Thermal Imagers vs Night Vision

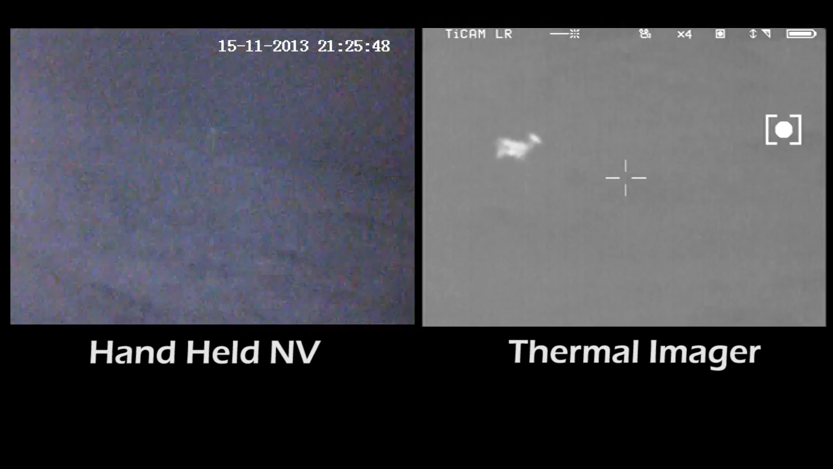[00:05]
Paul what we're looking at here? You'll see on the left the night sight spotter detecting some eye shine on the ridge.
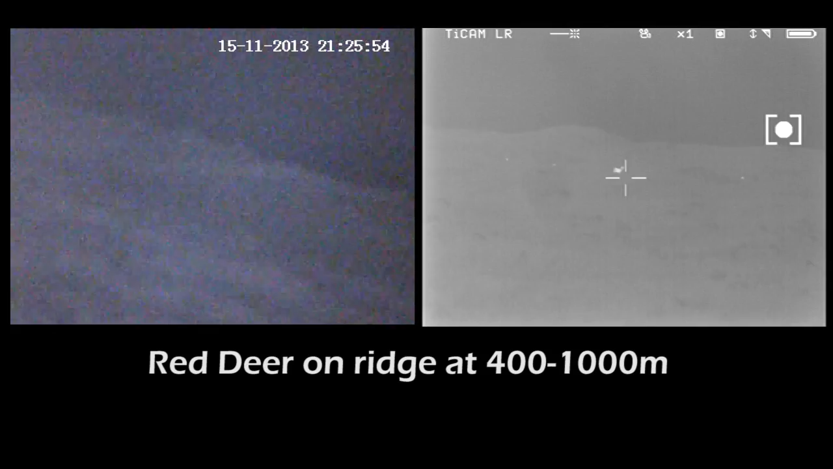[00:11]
This was a red deer population and then the Galloway Forest Park.
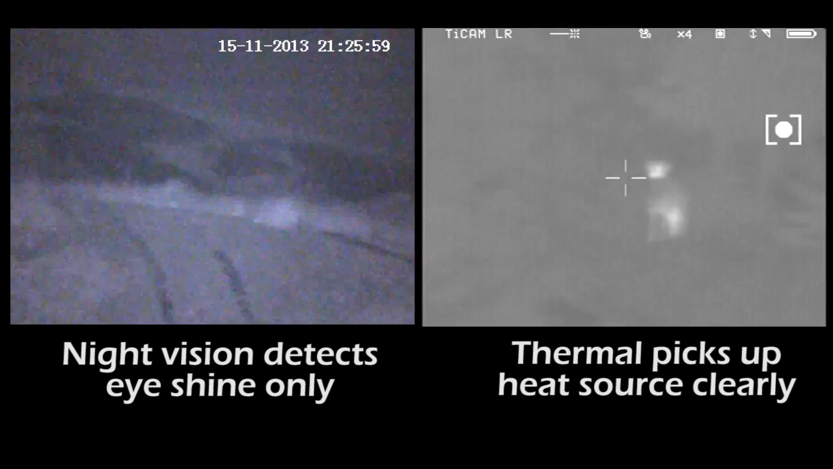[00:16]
On the right we have the thermal imager so you see clearly the thermal imager easily defining heat sources to be red deer whereas the spotter struggled you can see the eye shine.
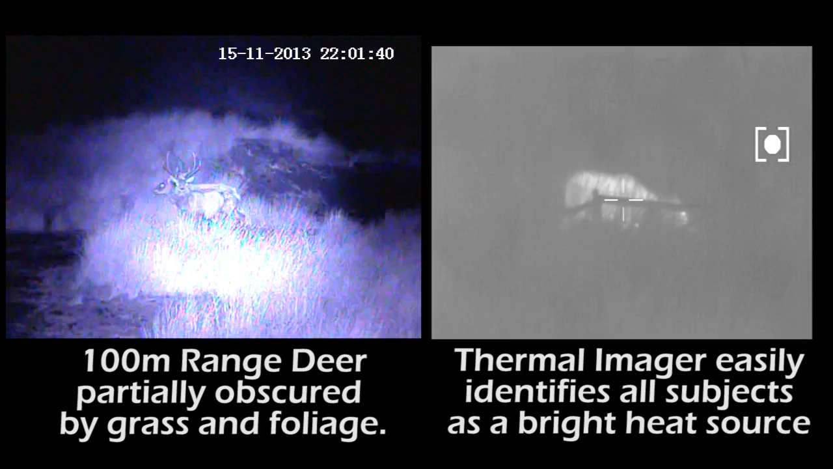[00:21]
The spotter is very powerful we know and it uses infrared
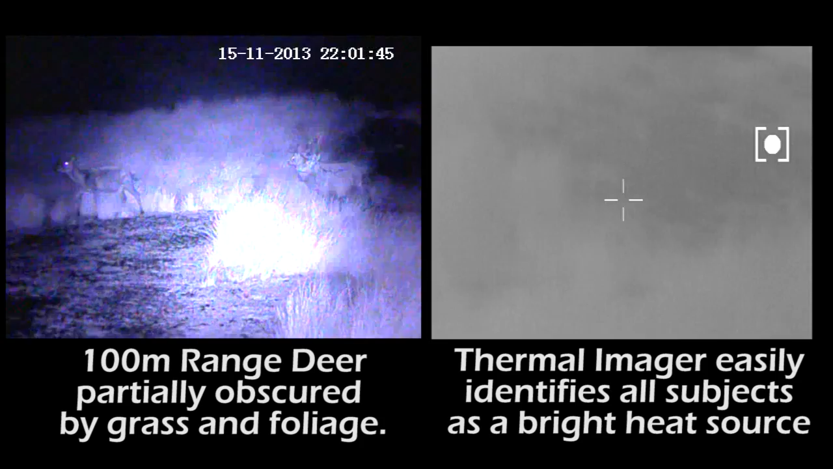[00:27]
and you can see the deer moving through the through the heath and the moorland long grass difficult to spot there but with the thermal different story yeah?
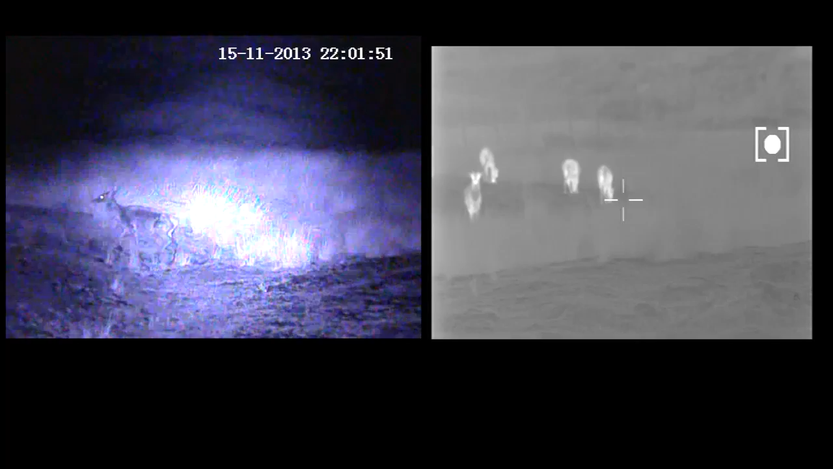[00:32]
Yep thermal even through grass and foliage you can easily see the
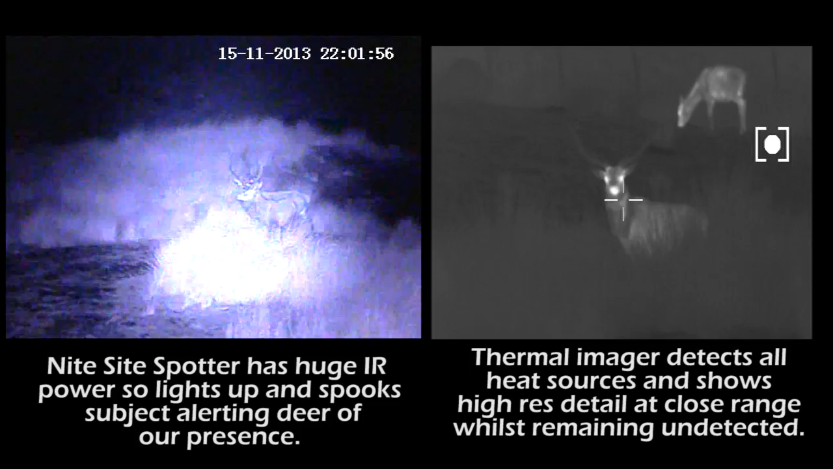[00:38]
heat source you can see the deer shining look at its eyes shining back at us here and with the spotter the infrared
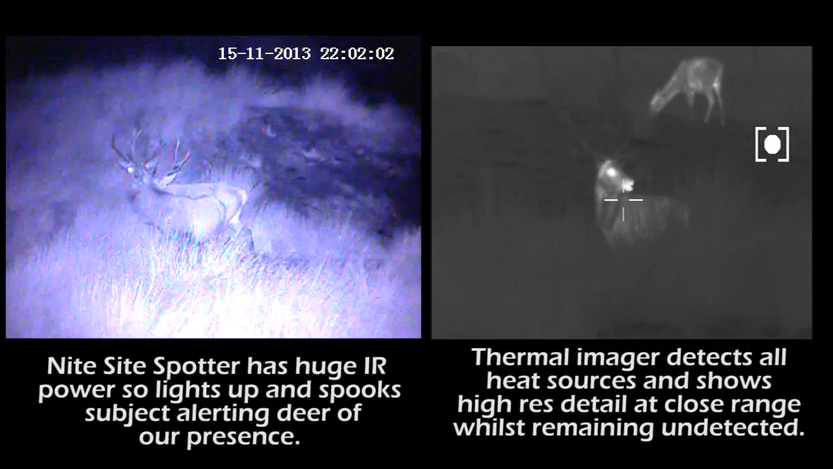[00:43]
glows quite brightly it disturbs the deer the deer can see it and it also whites out the deer so sometimes
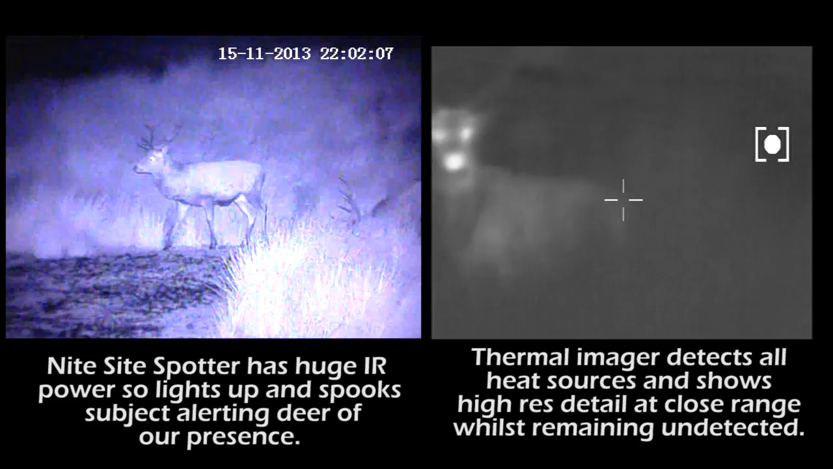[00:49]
you can't see particularly in foliage where the foliage reflects back the eye.
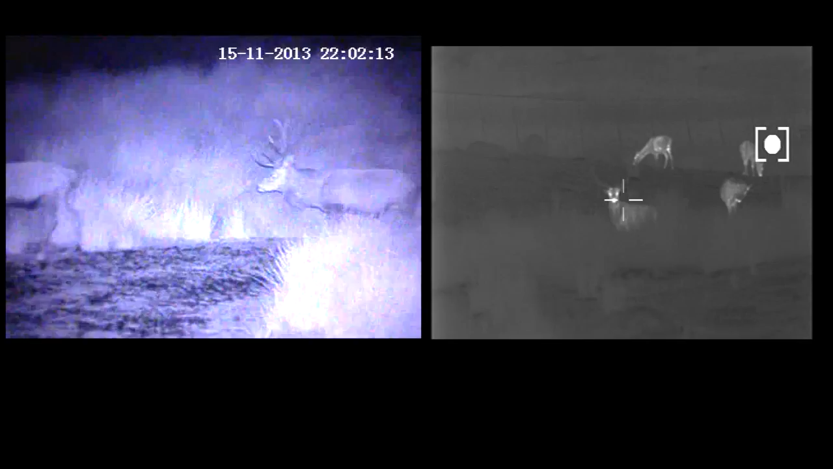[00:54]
Okay obviously there's a difference between the two with both of these though you can tell the outline of the animal in this case the red deer with the thermal it's a little bit easier isn't it? Yeah with the night vision device you're using an infrared light source to illuminate the object so you're relying
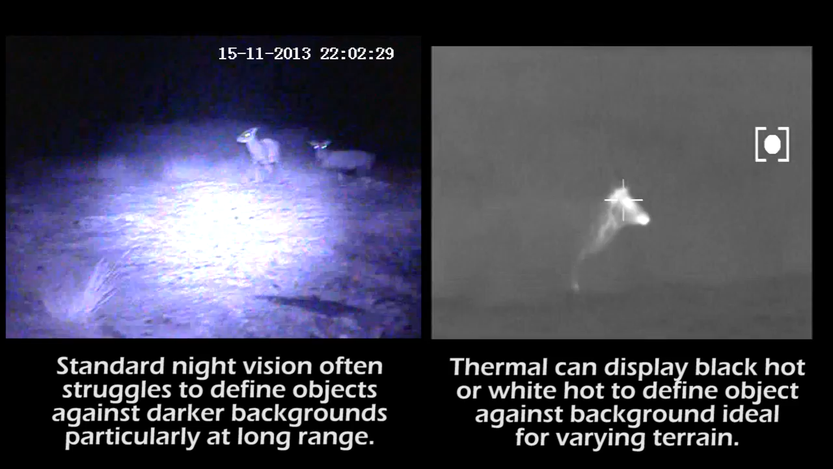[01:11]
on this infrared to to let the device see what you're looking at whereas with the thermal it's picking up the infrared heat from the animal and that's been transferred through the microbiometer and the germanium lens to an image in your screen so whether they're in foliage or whether a long distance away or short distance where you can easily see the outline. Okay so in this test we use the night sight spotter which was the night vision device on the left and on the right
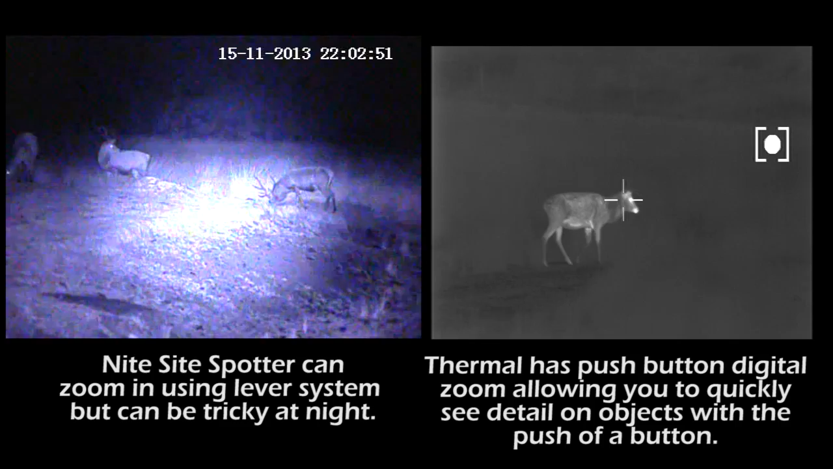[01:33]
we use the Thermotechnics Ticam 750 LR thermal imager you can clearly see a difference but both very very good products and both available from scottcountry.co.uk for a great day.